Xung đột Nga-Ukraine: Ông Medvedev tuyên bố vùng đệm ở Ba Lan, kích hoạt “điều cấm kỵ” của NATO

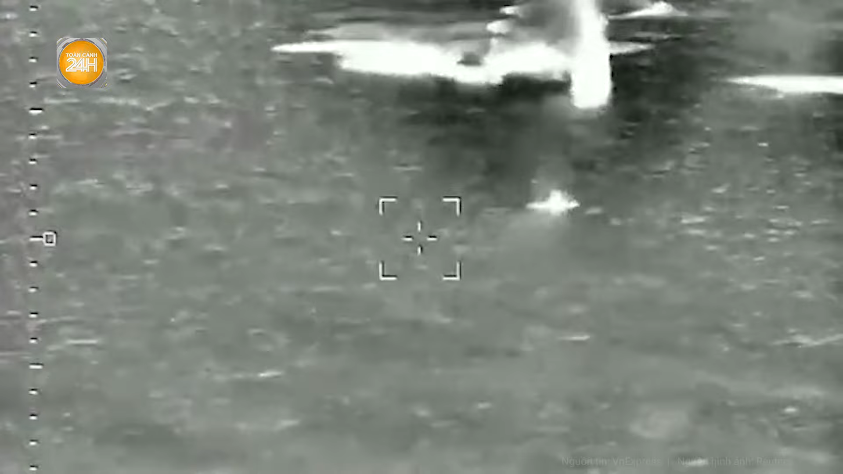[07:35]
USV tự sát của Ukraine, tại vùng biển gần bán đảo Crimea.
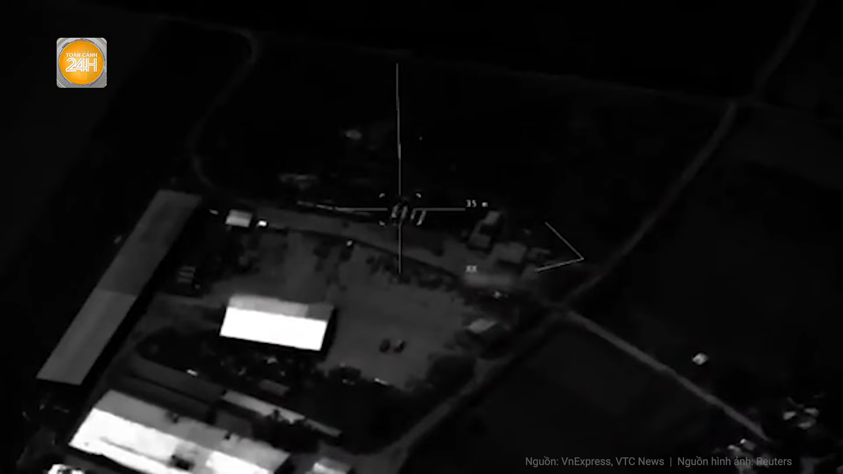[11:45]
Vụ tấn công tạo ra một quả câu lửa lớn ngay bên trong khu công nghiệp.